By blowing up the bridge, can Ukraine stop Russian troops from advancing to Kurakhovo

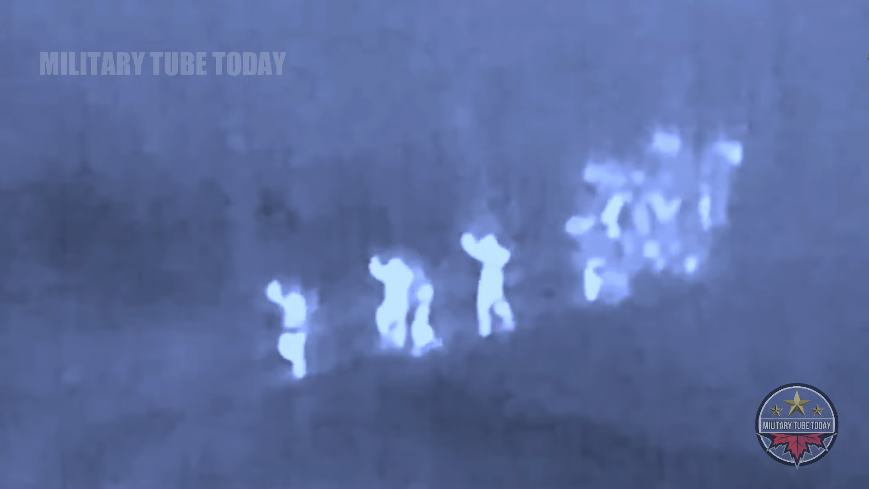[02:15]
79th brigade carried out mass surrender and desertion to the russian army as
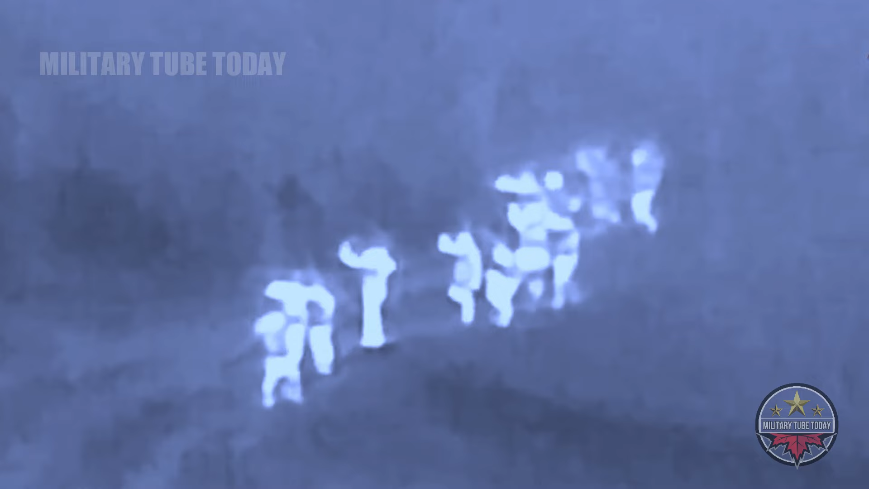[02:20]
per the latest footage released by the russian ministry of defense the russian ministry of defense